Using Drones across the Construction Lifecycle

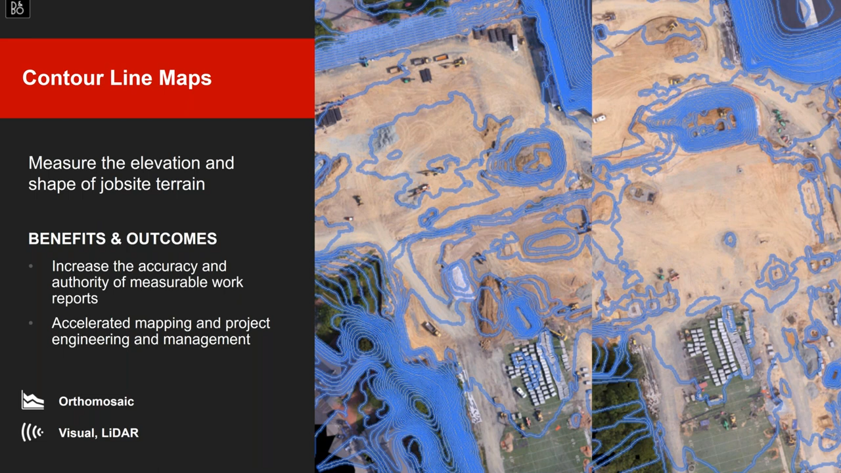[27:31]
And if you need to make any changes moving forward, or if you need make changes today, uh, depending on how this lines up for you. And this is one of my favorite, uh, uh, elements there that we can provide, um, from a service standpoint. LIDAR technology is very fascinating. We can, we can dive in, uh, into your job site, uh, capture information and, and data that allows us to take real, real accurate field measurements, uh, without you guys having to deploy a team on the street, so to speak.